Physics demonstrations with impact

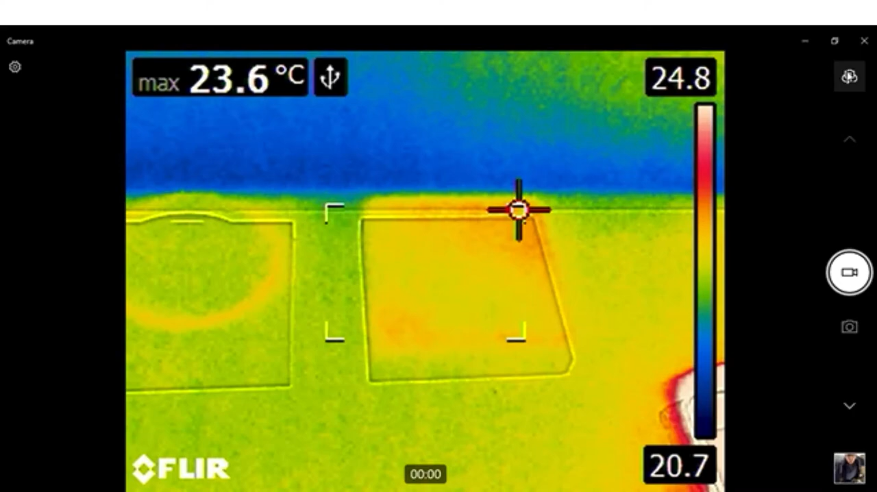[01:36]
On screen: max 23.6°C
So here's a thermal image of the two. You can see that they are both basically at the same temperature about here on my scale.
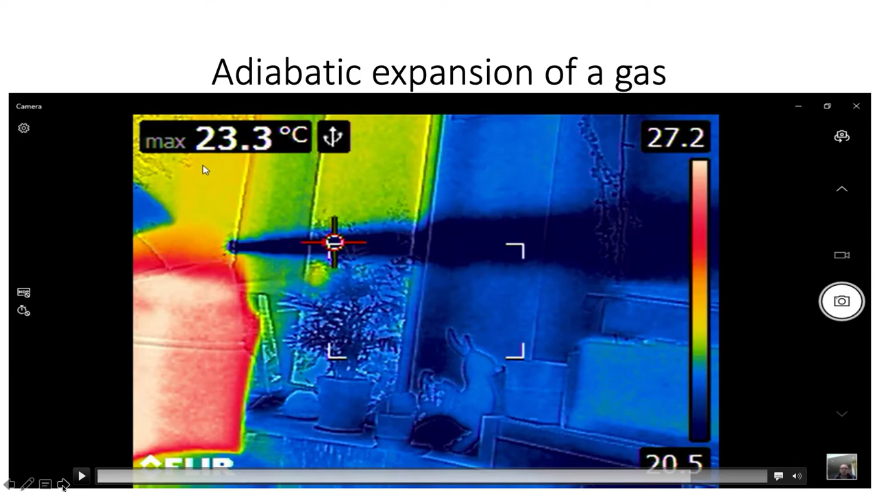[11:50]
On screen: max 23.3°C
So I like that one that perhaps is more difficult if you don't have the thermal imaging camera but you can always use this as a demonstration of that.